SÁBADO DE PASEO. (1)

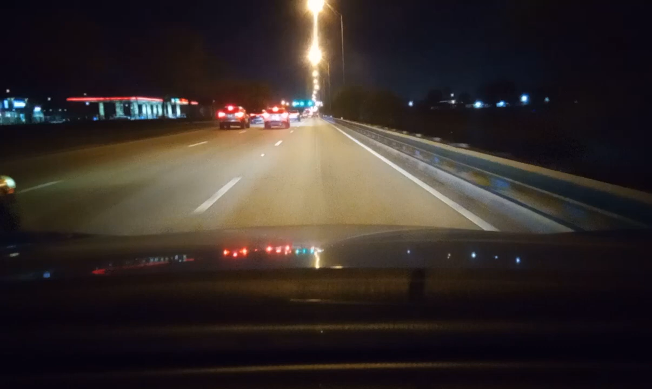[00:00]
comenzó la fiesta de paseo por las calles de Miami. Y aquí regresamos de nuevo a Hialeah y después salimos otra vez para Miami. Hoy es sábado 20 de enero del 2024, 6:50 de la tarde-noche. Subió la temperatura a 70 grados, ayer estaba a 68.
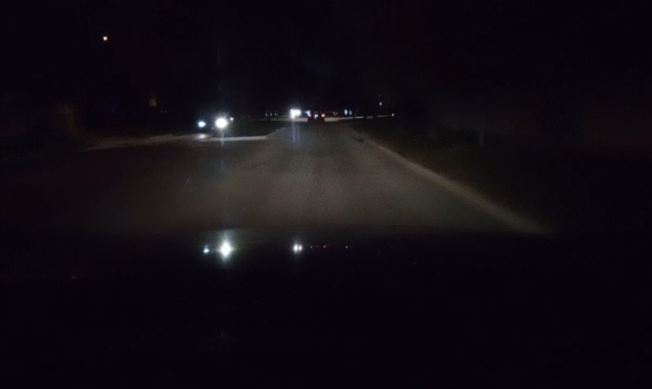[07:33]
Bueno, 6:59 de la noche, van a dar las 7 de la noche acá en la ciudad de Hialeah. En unos minutos vamos a entrar otra vez a la ciudad de Miami. Esta es la noche del sábado 20 del 2024.
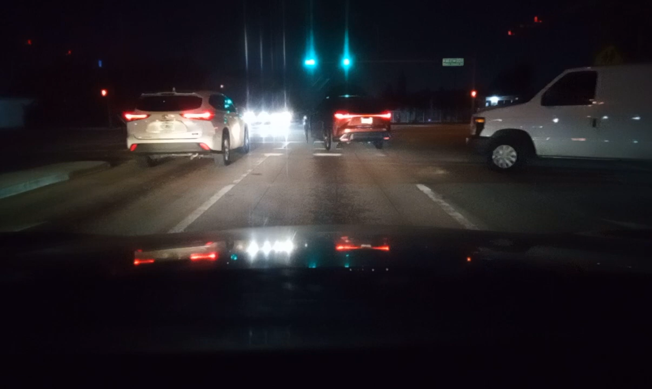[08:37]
Hialeah, mira, se tiene todos los dos, ¿no? Todas las luces las tienen, están en paz. Y esta también, mira. No, tiene como una chapita. Adorno de Navidad hoy 20 de enero.
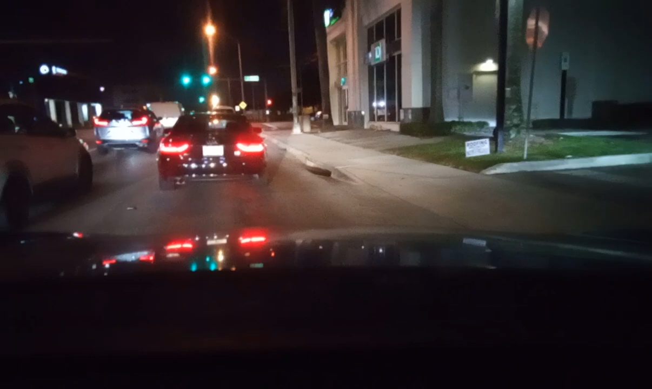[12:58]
¿Tú ves? Que no. Aquí estamos en la 49. Miren cómo está esto alumbradito. El negocio va, el negocio viene.
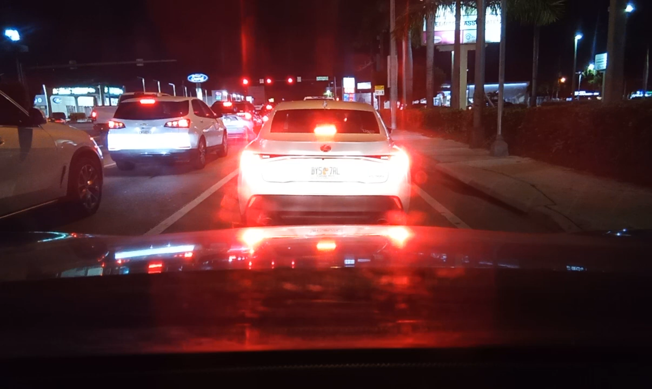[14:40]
Eso es malo, cuando quiere un carro virar, se viene uno caminando. Mira qué lento, ahora ves que va a doblar.
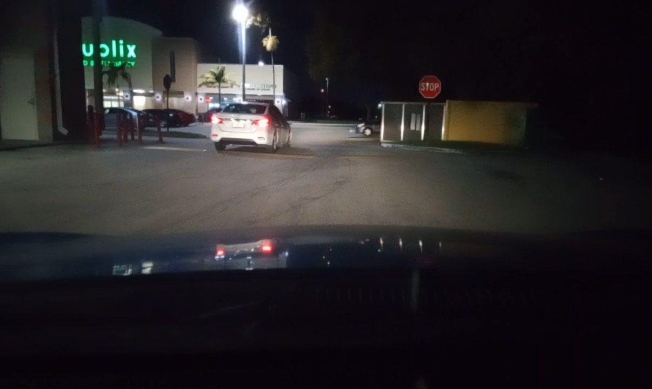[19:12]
Mira cómo están con los patos y eso, mira. Mira eso. Mira, le están echando comida. Ay, cómo hay pato. Le están echando comida. Vas a entrar.
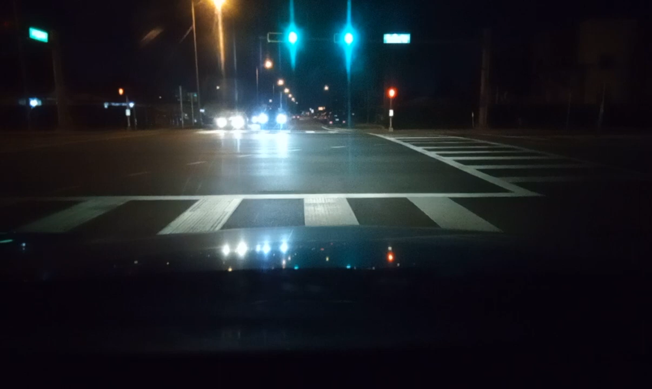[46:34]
Y pusieron la verde. Tú ves cómo tapa ese aquí, este árbol.
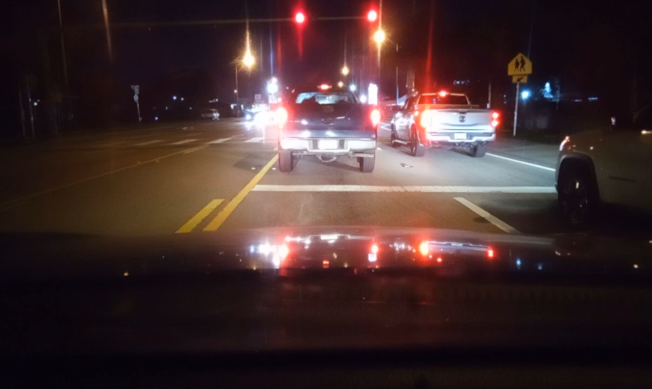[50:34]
¿Tú crees? Sí. Ahí está la luz verde. Vamos en dirección a la 62 calle. Vamos a estar llegando casi a las 8 de la noche a la casa. Cerca, antes de las 8.